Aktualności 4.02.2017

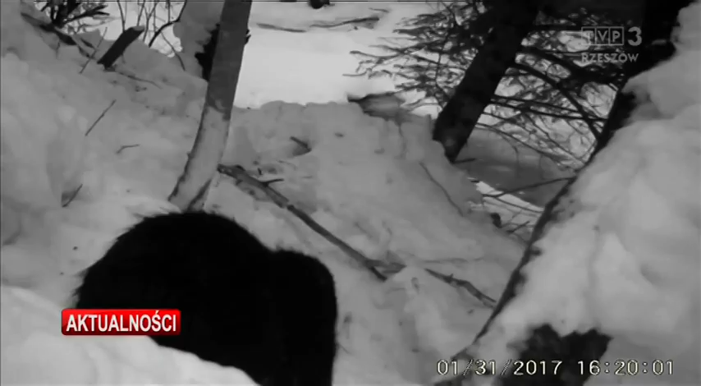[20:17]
Ze swojej kryjówki wyszedł ten bóbr i mimo grubej warstwy śniegu wybrał się na pierwszy w tym roku spacer. Po lasach wędrują już także niedźwiedzie.
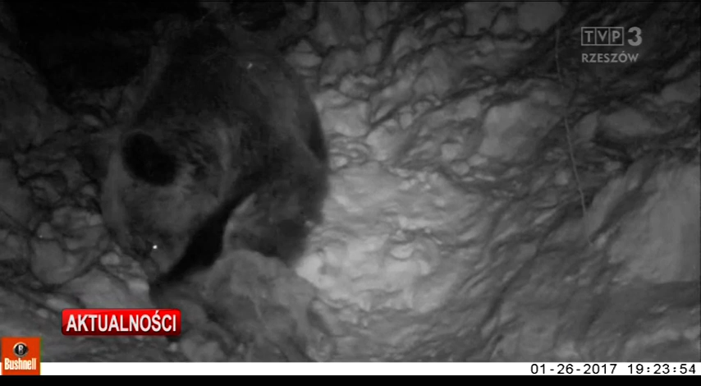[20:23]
Szukają jedzenia, ale mają też czas na zabawę.
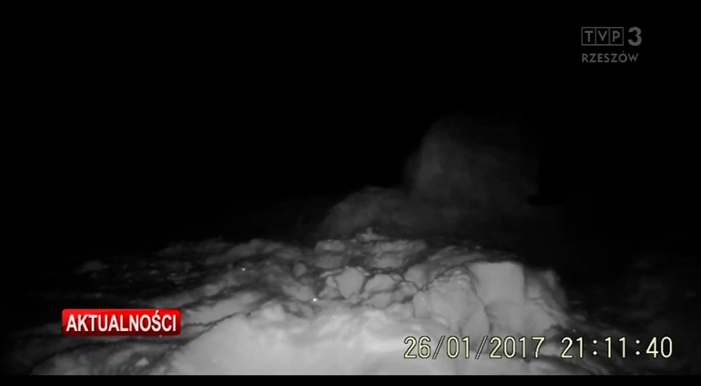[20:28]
Jak ten, mocujący się z wielką wiązką siana.
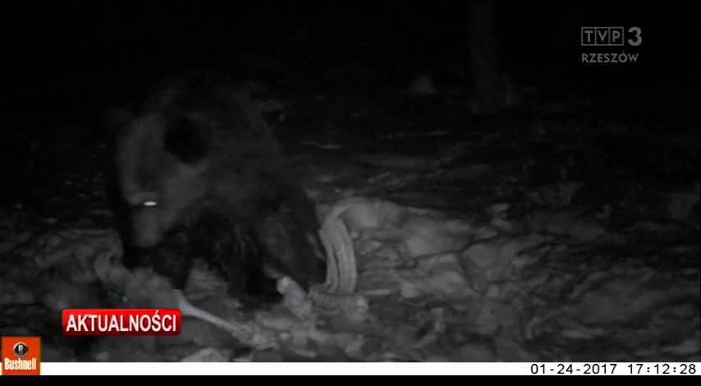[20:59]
Pod grubą warstwą śniegu trudno im bowiem znaleźć coś do jedzenia.